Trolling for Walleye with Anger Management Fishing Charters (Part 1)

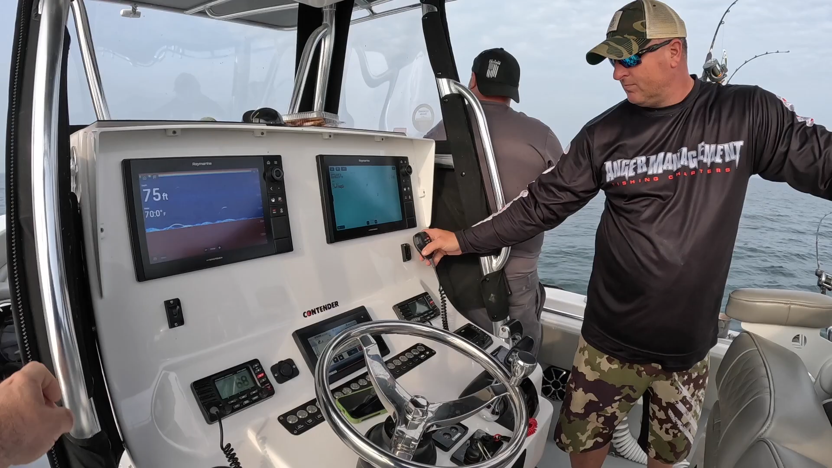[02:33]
On screen: depth 75 ft
Is it showing fish on there? I can't tell. Yeah, right there. I'm going to get back down there and make another loop through there. I'm assuming. School together. Oh, they definitely school together. For sure. Catchy, drifter. Drifter over. Go ahead. I'm going to 180. I'm going to turn to my port side.